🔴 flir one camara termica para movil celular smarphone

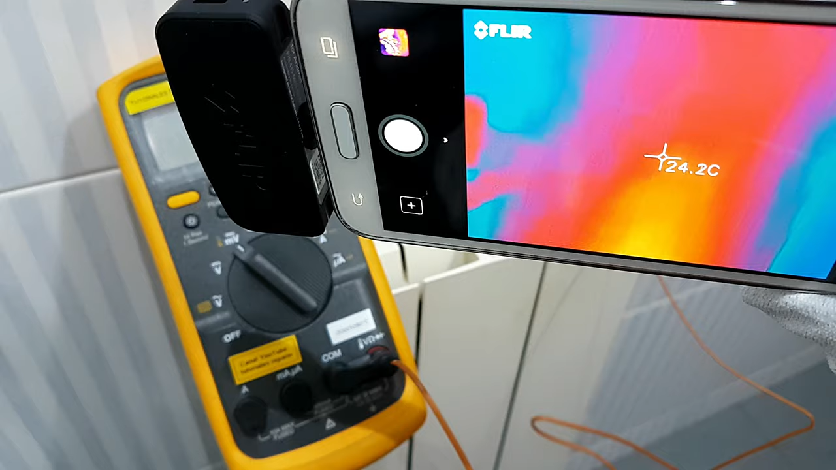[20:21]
On screen: spot 24.2°C
Para que puedan ver el funcionamiento de esta cámara. Para móvil o smartphone. De la marca FLIR ONE.